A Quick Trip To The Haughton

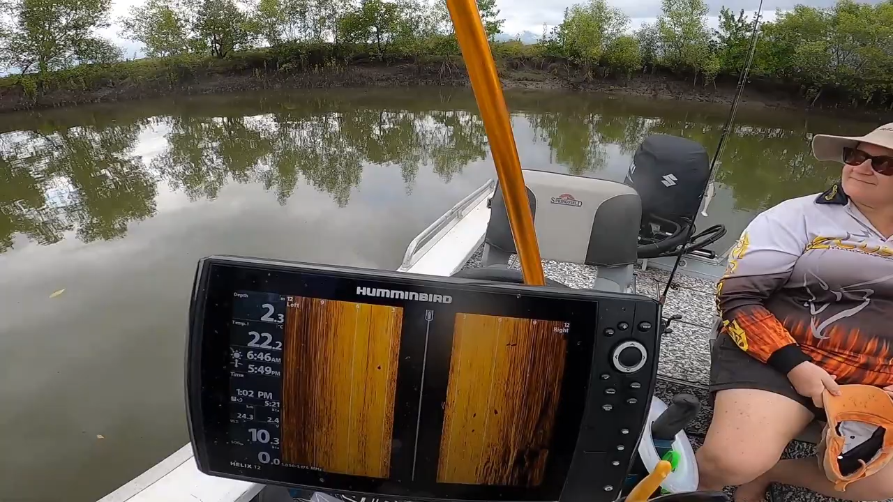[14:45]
And we got jacks and barrows and what else we get?
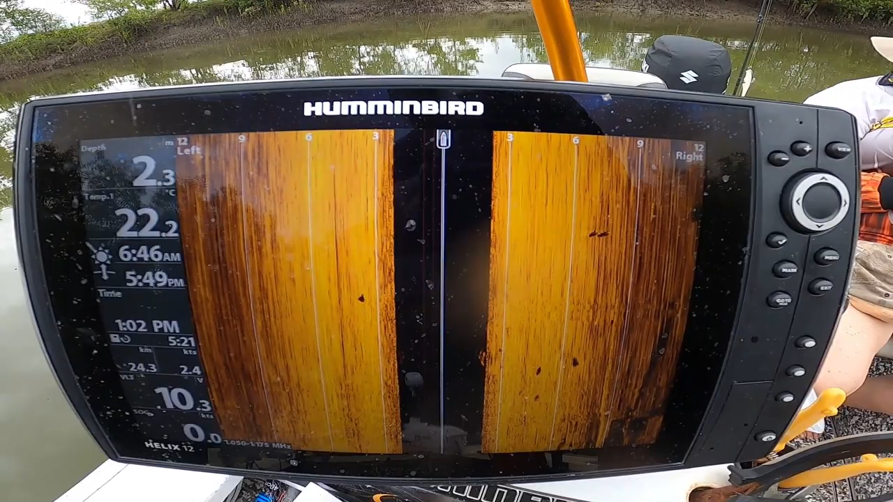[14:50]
On screen: depth 2.3 m, water 22.2°C
Cod. Nice cod. Look at them.
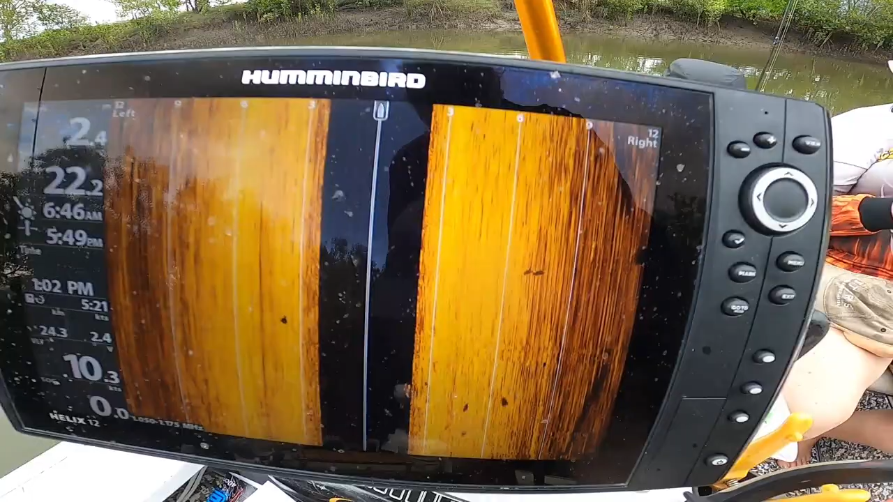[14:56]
This place is riddled with them. But what concerns me is there's some bull sharks here as well.